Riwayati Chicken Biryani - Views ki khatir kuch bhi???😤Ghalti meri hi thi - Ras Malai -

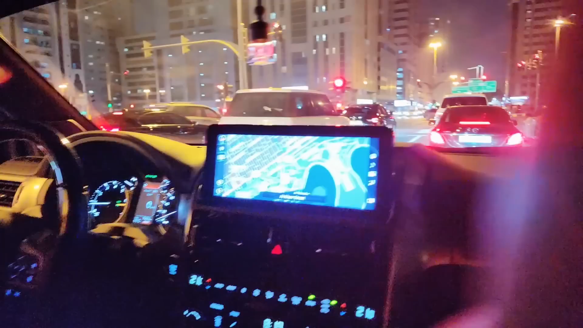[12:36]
अब ट्रैफिक इतनी है कि अभी एक इशारा खुला था फिर से बंद हुआ और हम उसी रोड पे खड़े हैं।